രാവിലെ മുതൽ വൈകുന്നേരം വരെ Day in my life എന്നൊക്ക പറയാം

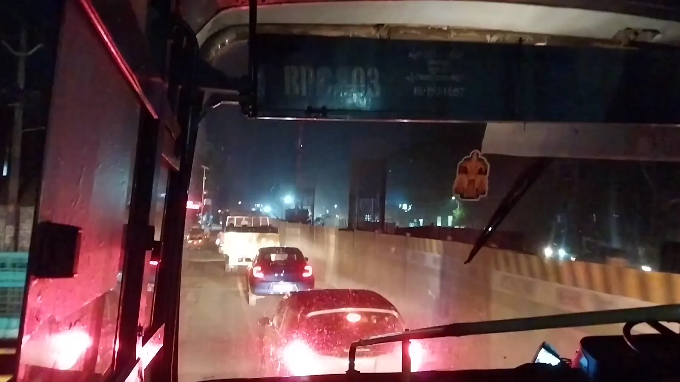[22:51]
ഏതാണ്ട് നമ്മളൊരു 8 മണി ആയപ്പോഴത്തേക്ക് അരൂരെത്തിയിട്ടാ. ഇത് ഇപ്പോൾ സ്ഥലങ്ങൾ എവിടെയാണെന്ന് പോലും കറക്റ്റ് അറിയാൻ പറ്റത്തില്ല, അത്രയ്ക്ക് തിരക്കാണ്. രാത്രിയായി, 8 മണിയോടുകൂടി അരൂരെത്തി.